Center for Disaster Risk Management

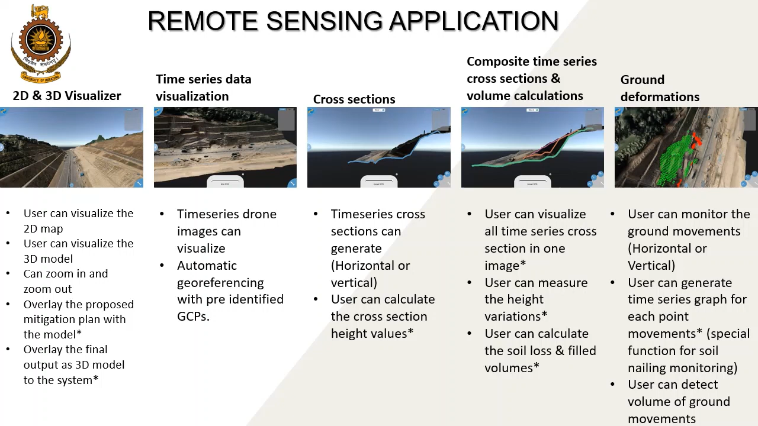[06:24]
The user can create different cross-sections, calculate height variations, and profile sections. In addition, the tool can calculate 3D surface variations, volume calculations, and site deformation information. This is an example how the tool can be used for construction activity monitoring in landslide mitigation.